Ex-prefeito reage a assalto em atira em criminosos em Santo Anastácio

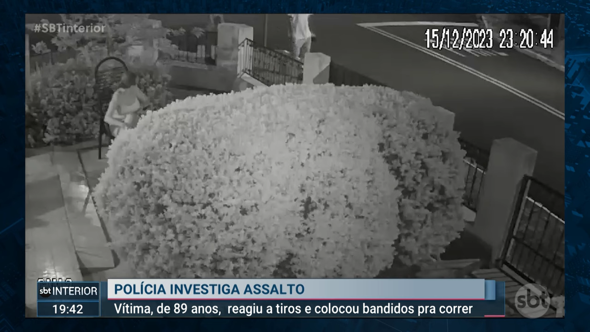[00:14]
As imagens das câmeras de segurança mostram dois homens caminhando na calçada quando um deles aponta a arma e pula a grade da casa. Na sequência, ele rende uma mulher. O outro bandido também pula a grade baixa, típica de casas do interior,
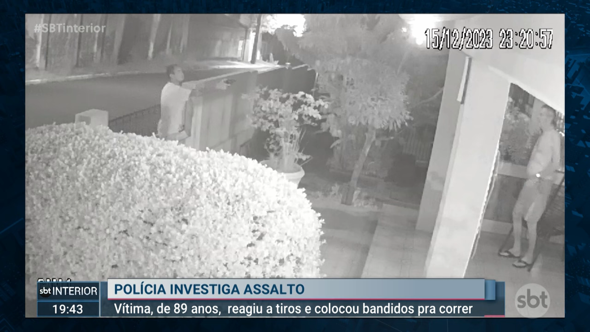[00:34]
e aponta a arma para o ex-prefeito Manuel Batista Mendes, que já estava armado na varanda e reage com tiros. Houve uma troca de tiros. Segundo a família, a Polícia Civil constatou dez marcas de tiros na casa. Ninguém ficou ferido. O ex-prefeito foi autuado na delegacia porque estava com a licença da arma vencida. Ele teve que pagar fiança e foi liberado.